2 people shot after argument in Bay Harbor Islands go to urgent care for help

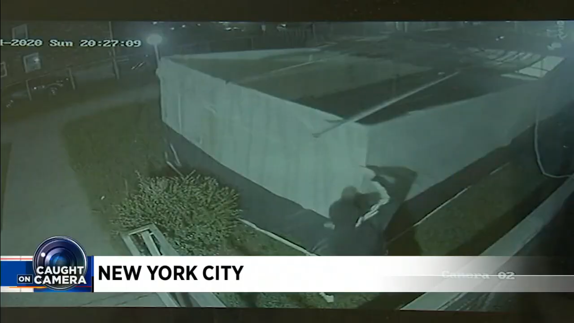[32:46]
This happened Sunday night at the Shore Parkway Jewish Center. He can be seen yanking on a temporary tent
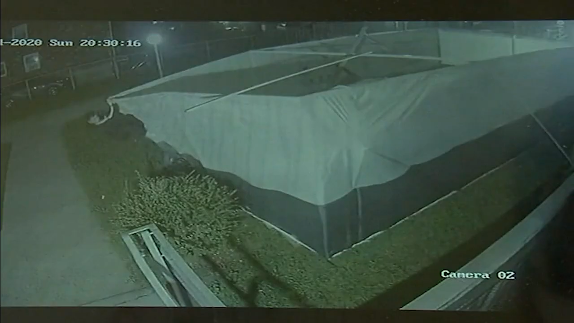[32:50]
set up for outside prayers before he used a flagpole to shatter more than a dozen windows and climb inside.